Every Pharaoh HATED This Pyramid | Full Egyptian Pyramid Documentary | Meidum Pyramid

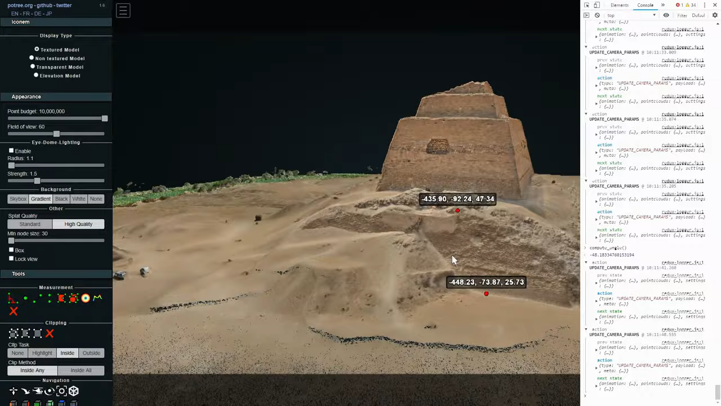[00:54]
Photogrammetry, for instance, a 3D modeling technique based on thousands of pictures taken in the field that allows for an extremely accurate representation of the site. With the help of such digital technologies,
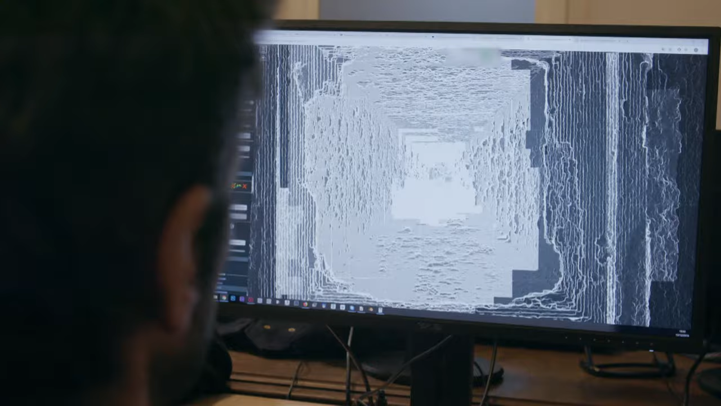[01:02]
researchers will finally be able to solve the mysteries behind Maedam's incredible building process.
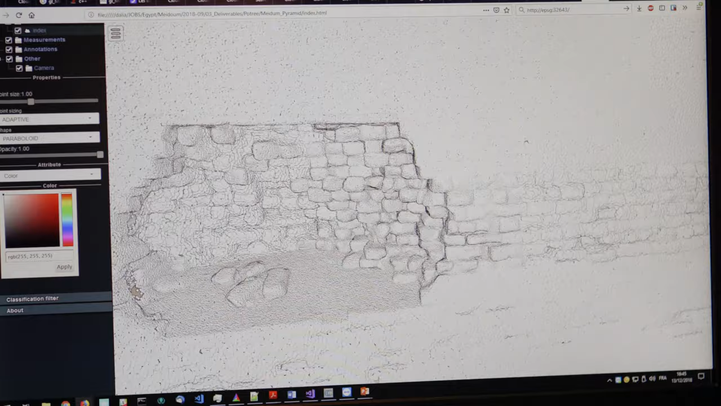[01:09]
You know, the devil, as we say, is in the details, but so is insight into how they did it. Thanks to photogrammetry, for the first time we can see all of the construction elements at the top of the monument.
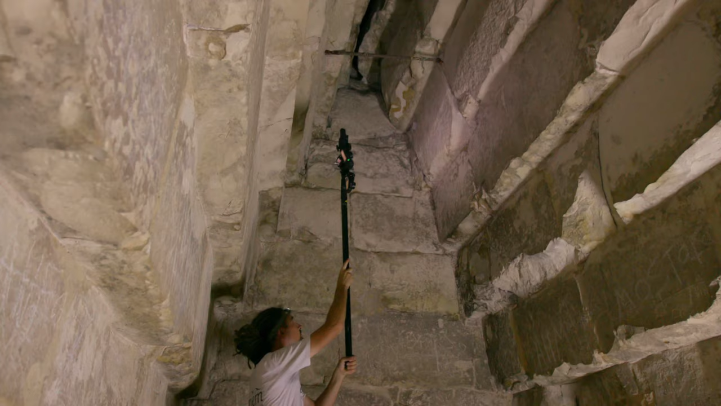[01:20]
The analysis of the building structure, thanks to photogrammetry, should help to pinpoint when it was built.
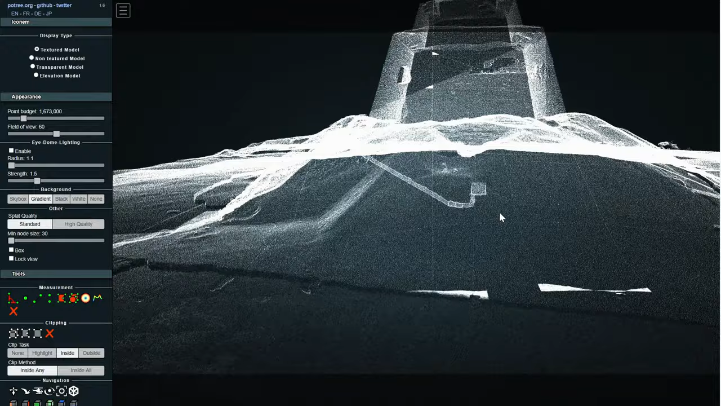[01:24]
And the study of the construction techniques used will tell us how the Egyptians managed to build the burial chamber inside the body of the masonry.
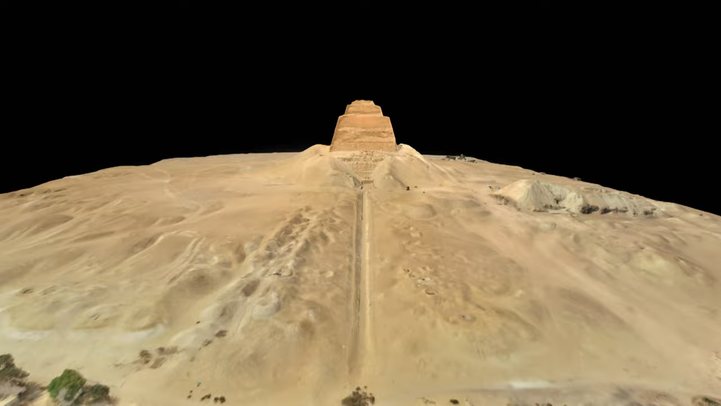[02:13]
Maedam tells us the amazing story of an incredible endeavor spreading over four decades.
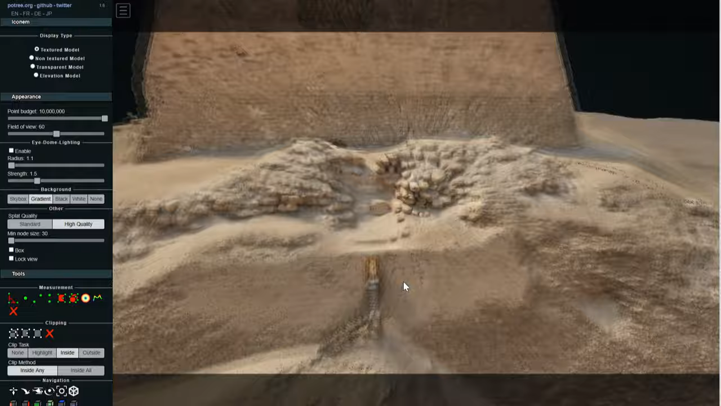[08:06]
It will then be used to analyze the structure of the pyramids.
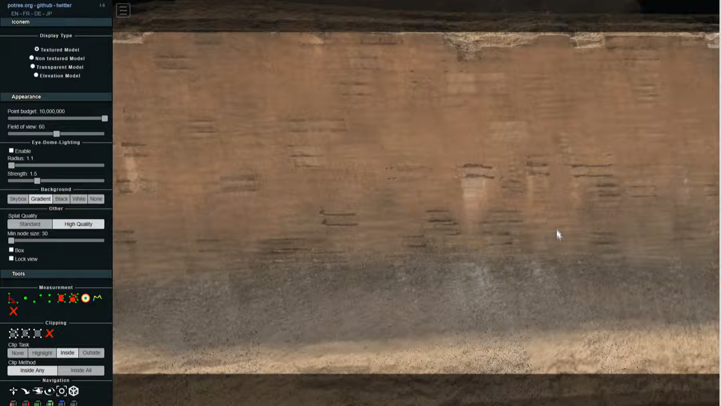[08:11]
We have a real 3D view. Not realistic.
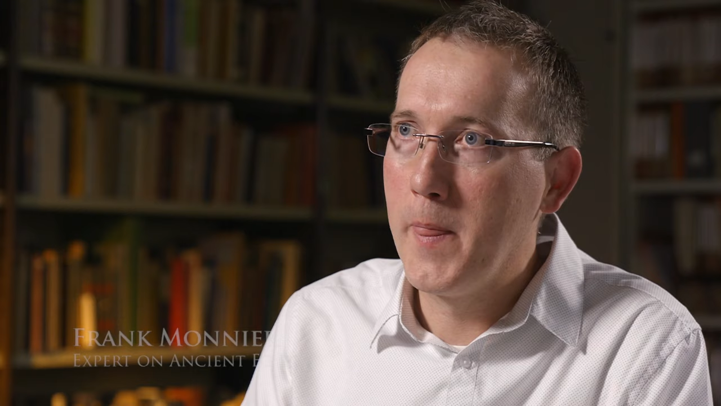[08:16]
Real. It means we have access to the monument as it is. It's not a reconstruction.
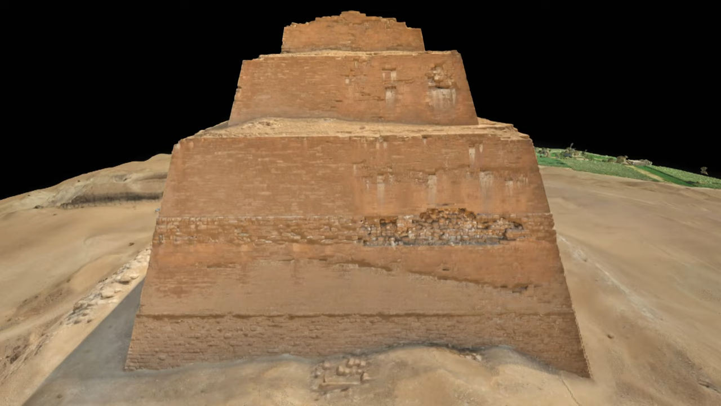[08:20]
Such photogrammetry gives us a 3D view, but also the right texture.
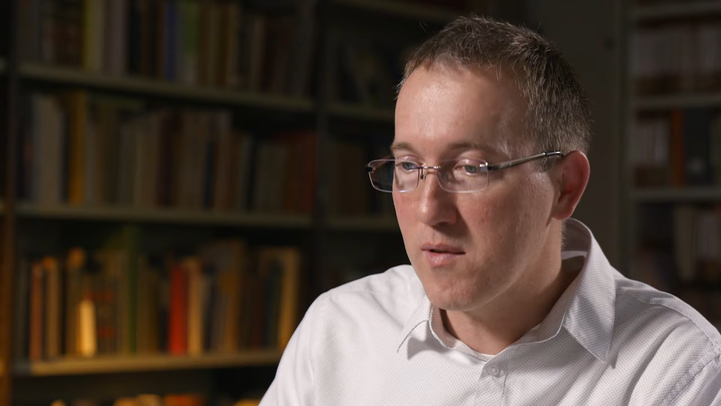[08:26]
We have the color.
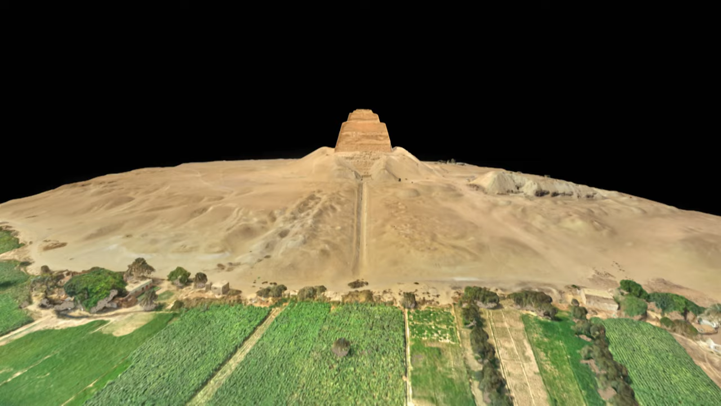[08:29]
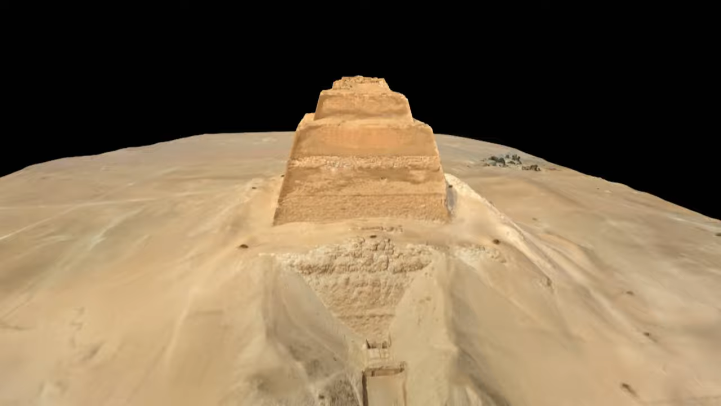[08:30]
In order to reach such an incredible level of detail, a drone and several cameras are needed.
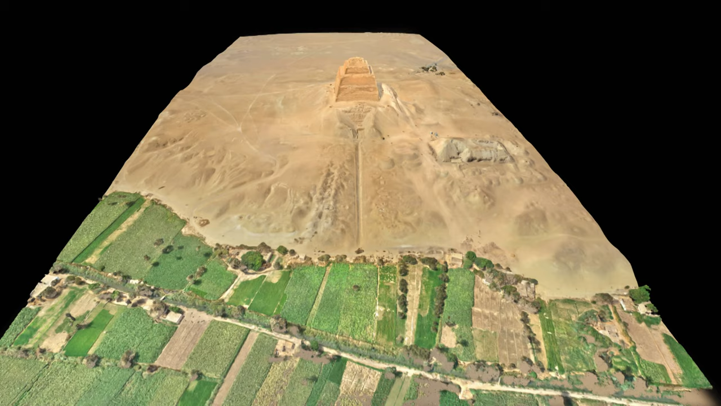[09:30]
My first impression is that you can actually visit the site without being there,
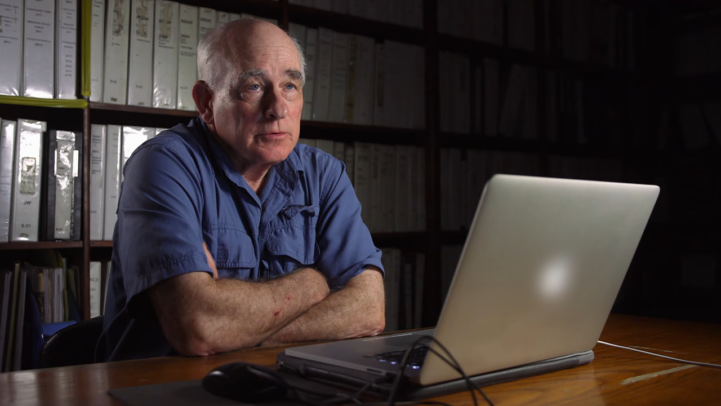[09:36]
which is very useful, to a certain resolution, to a certain degree of detail.
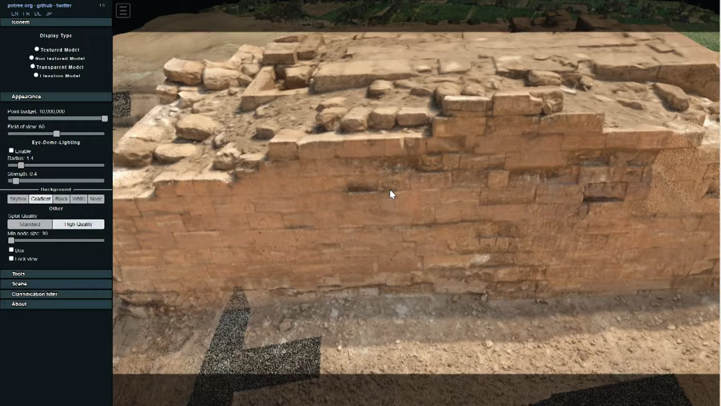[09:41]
You know, the devil, as we say, is in the details, but so is insight into how they did it.
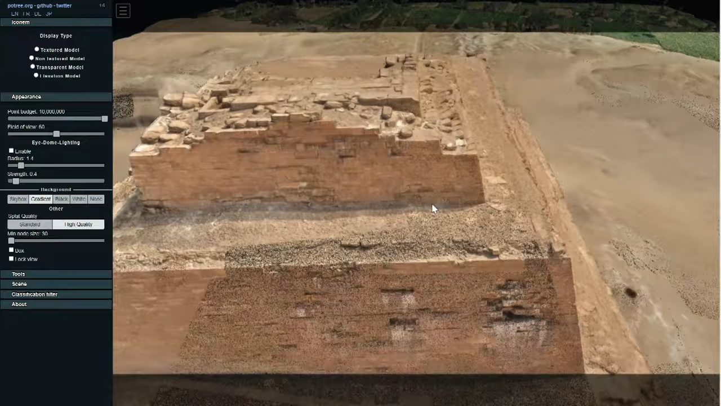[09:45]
Every piece of that 3D image has a unique position in relation to others,
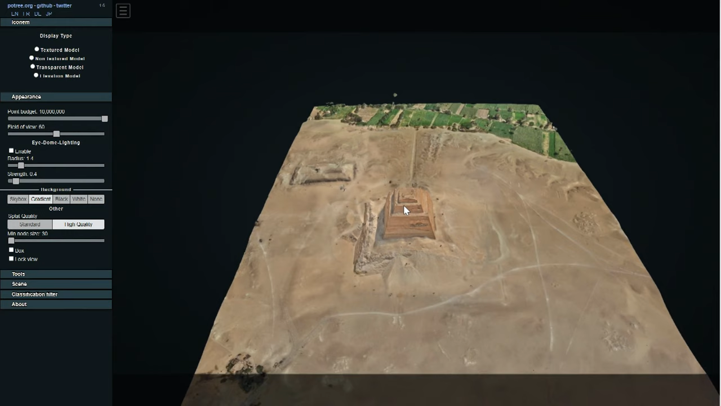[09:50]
and so we're able to measure the monument and its characteristics accurately.